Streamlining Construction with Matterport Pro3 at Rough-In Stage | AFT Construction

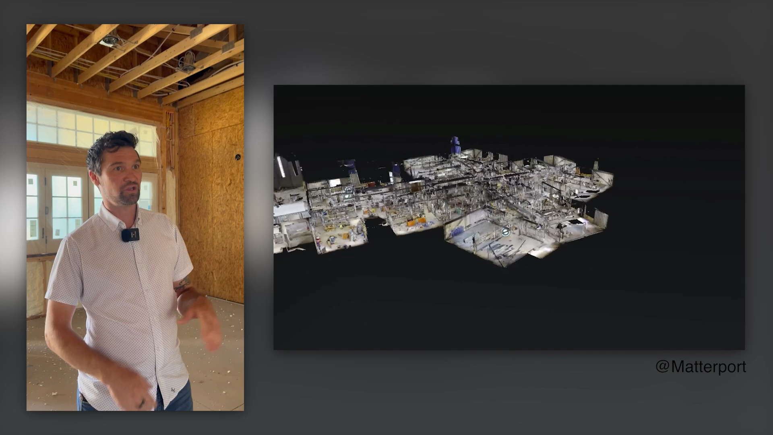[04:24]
look, these, these things were installed correctly. You can see it here.